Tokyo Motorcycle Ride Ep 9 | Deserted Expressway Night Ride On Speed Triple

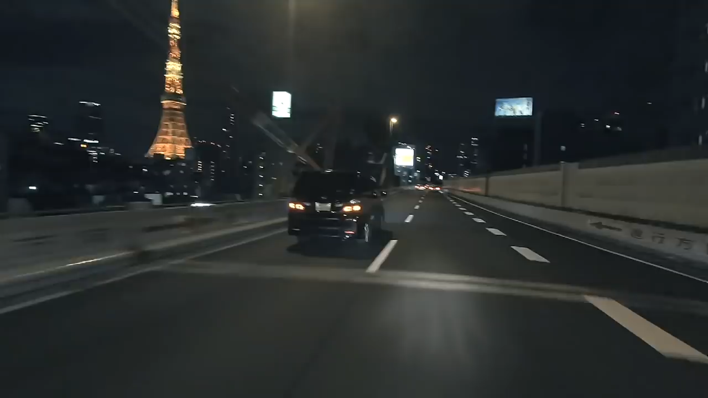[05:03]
It's in all her glory. Ah, I love the Tokyo Tower.
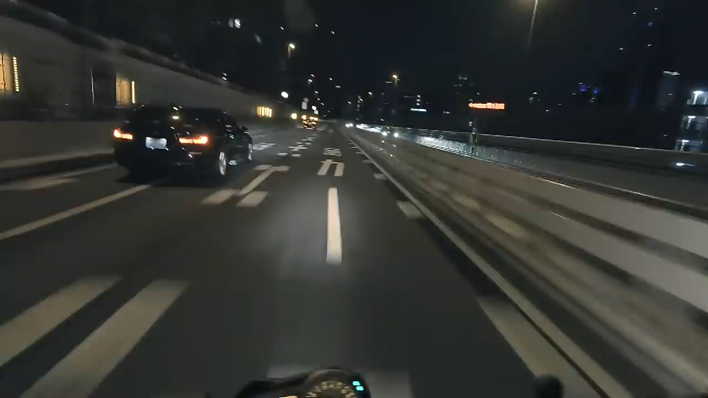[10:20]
Now, if we took that right there, that would take us to Shibuya. Right past NHK, where I often work. And here's the Shinjuku exit up here. But we're not going to take it. We're going to stay on.